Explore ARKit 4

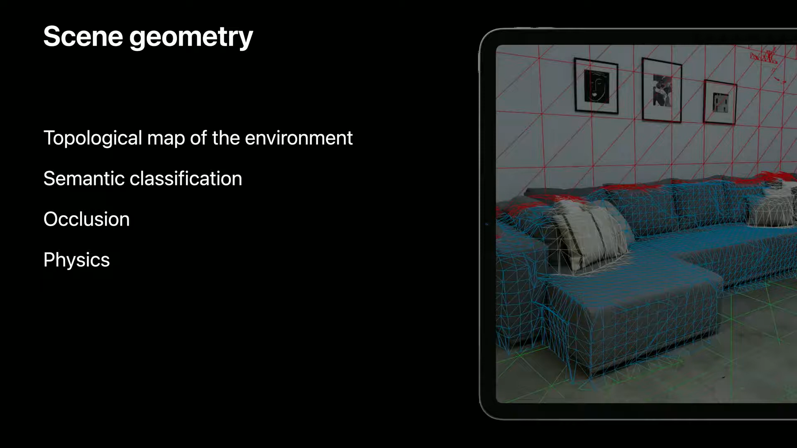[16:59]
or use physics to enable realistic interactions between virtual and physical objects, or to use virtual lighting on real world surfaces, and in many other use cases that we wait to imagine. Let's take a quick look at scene geometry in action.
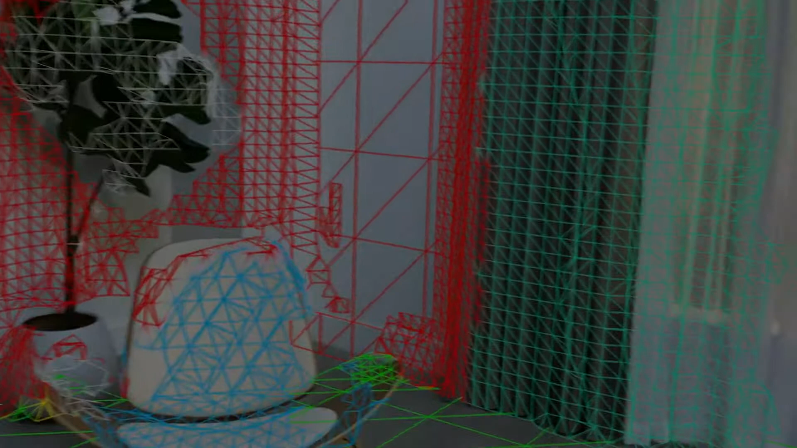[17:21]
The color mesh appears when semantic classification is enabled.
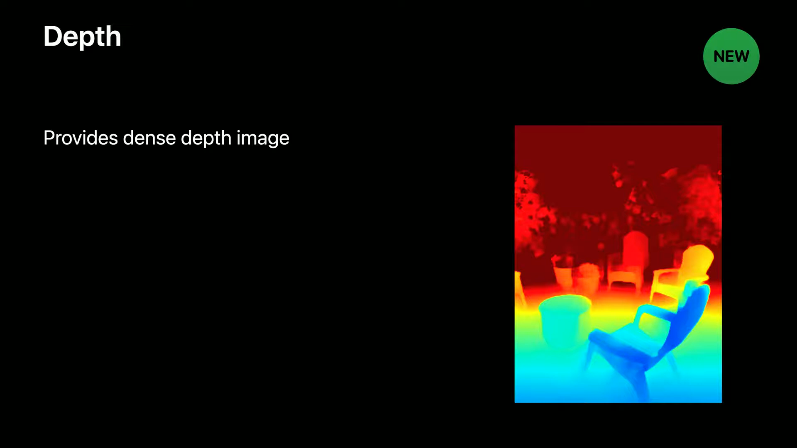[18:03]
where blue represents regions closer to the camera, and red represents those away. The depth data would be available at 60 Hz associated with each AR frame. The scene geometry feature is built on top of this API,
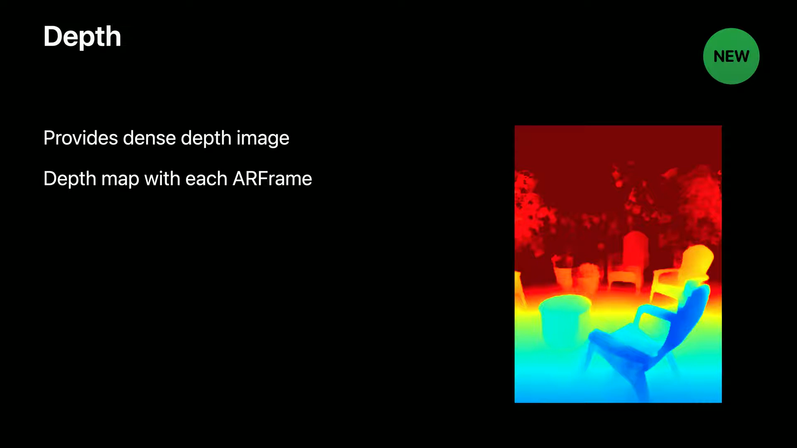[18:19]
where depth data across multiple frames are aggregated and processed to construct a 3D mesh. This API is powered by the LIDAR scanner, and hence will be available on devices which have LIDAR.
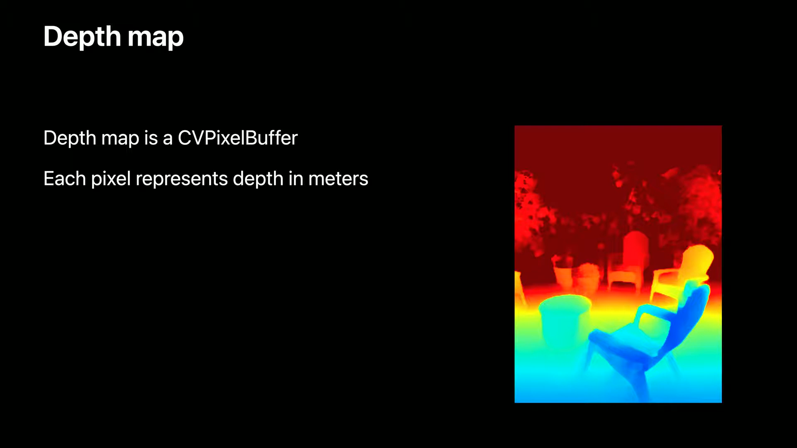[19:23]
And this depth corresponds to the distance from plane of the camera to a point in the world. One thing to note is that the depth map is smaller in resolution compared to the captured image on the AR frame, but still preserves the same aspect ratio.
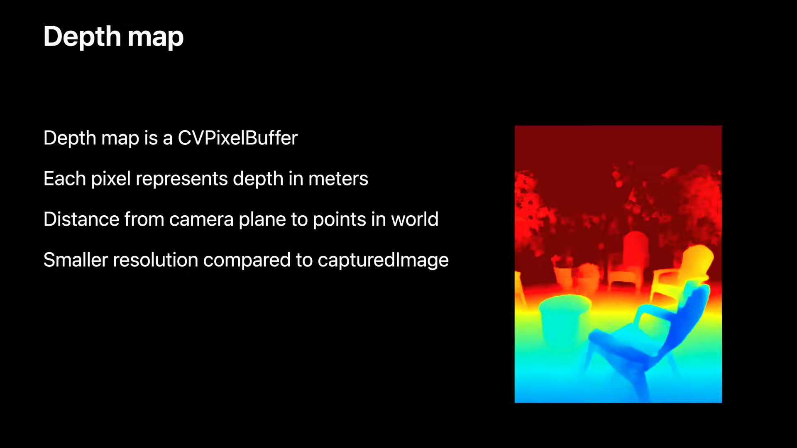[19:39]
The other buffer on the ARDepthData object is the confidence map.
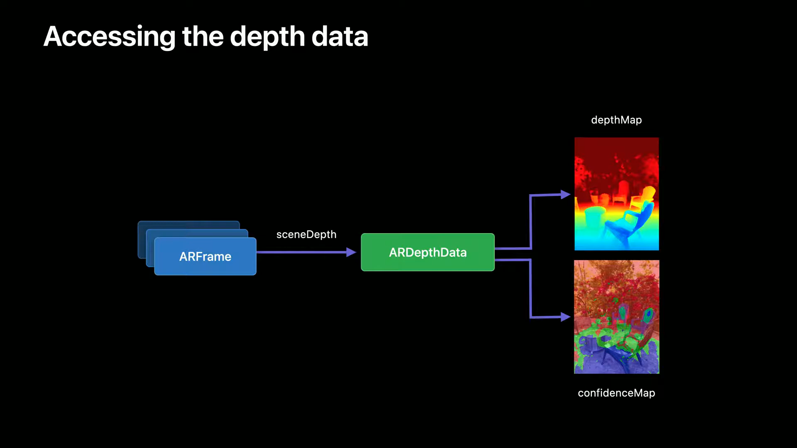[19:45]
Since the measurement of depth using LIDAR is based on the light which reflects from objects,
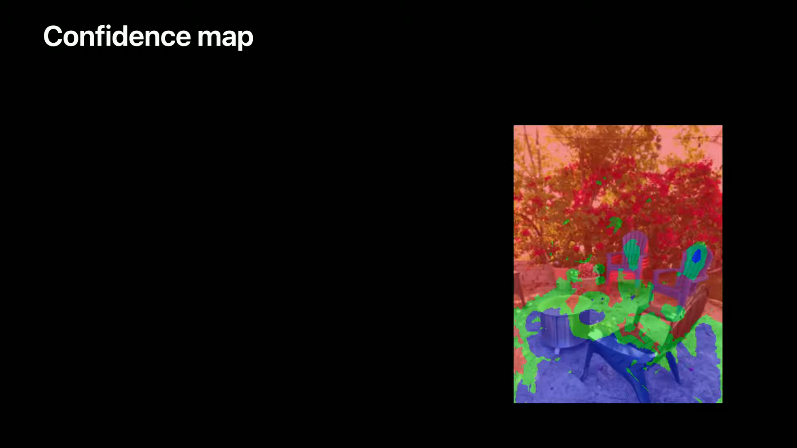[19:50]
the accuracy of the depth map can be impacted by the nature of the surrounding environment. Challenging surfaces, such as those which are highly reflective or those with eye absorption, can lower the accuracy of the depth. This accuracy is expressed through a value we call confidence.
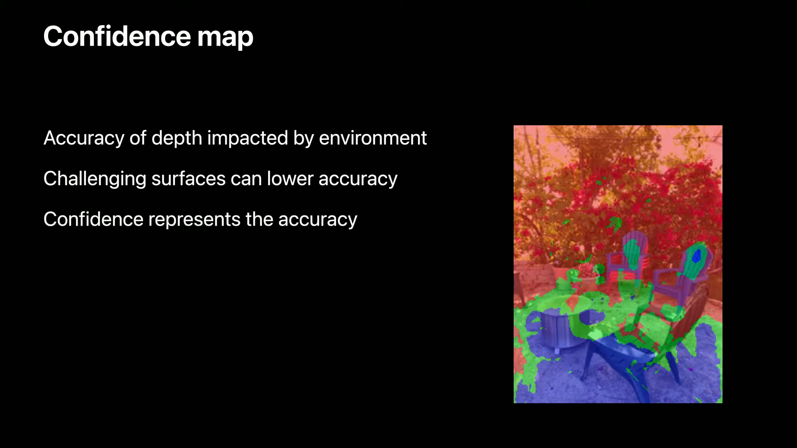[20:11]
For each depth pixel, there is a corresponding confidence value of type ARconfidenceLevel.
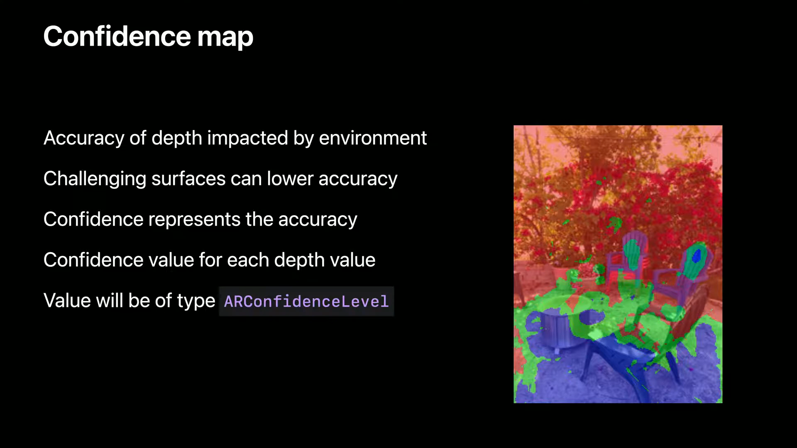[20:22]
And this value can either be low, medium, or high, and will help to filter depth based on the requirements of your application. Let's see how we can use the depth API.
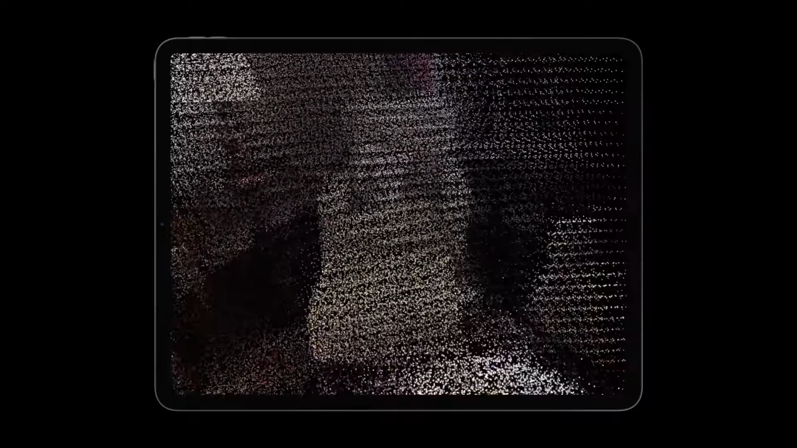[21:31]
The depth from the depth map is unprojected to 3D to form a point cloud. The point cloud is colored using the captured image on the AR frame.
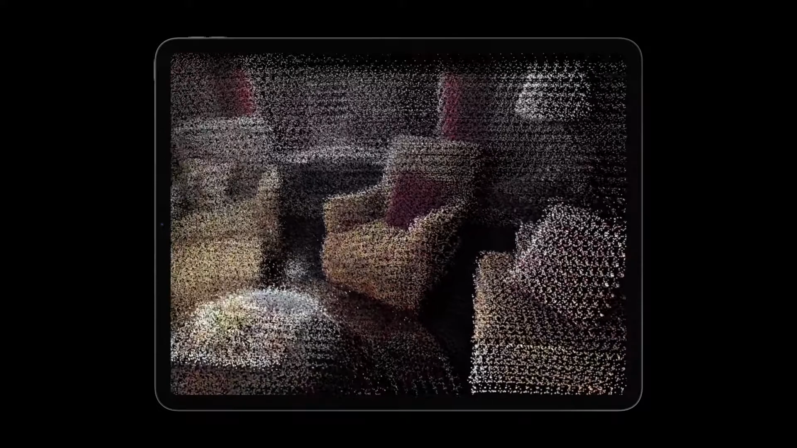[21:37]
By accumulating depth data across multiple AR frames,
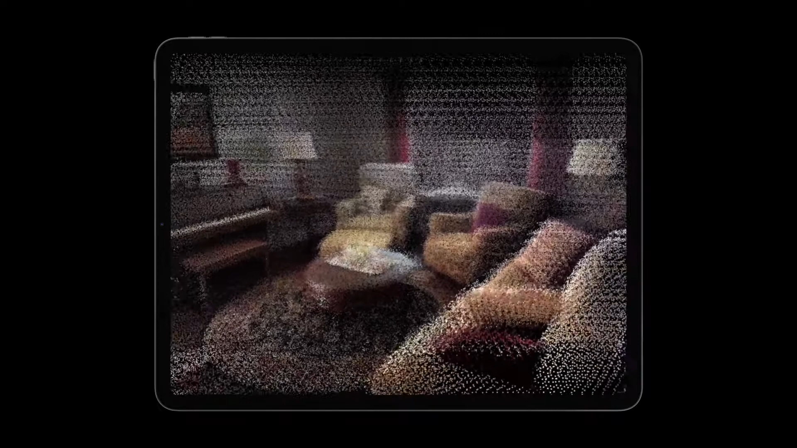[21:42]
we get a dense 3D point cloud like the one we see here.
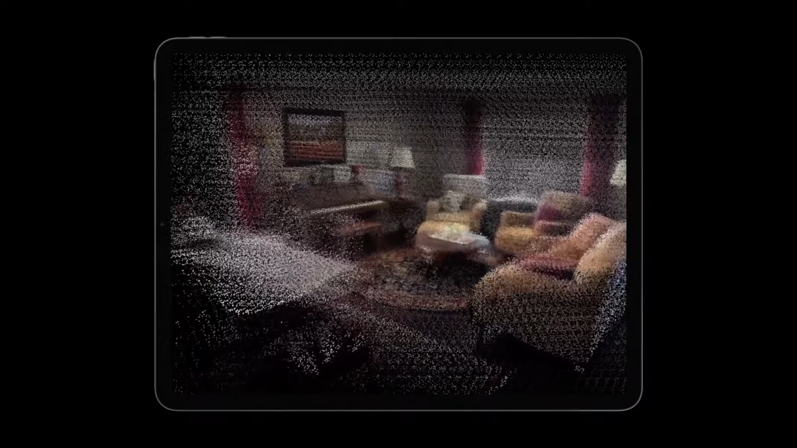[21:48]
I can also filter the point clouds based on the confidence level.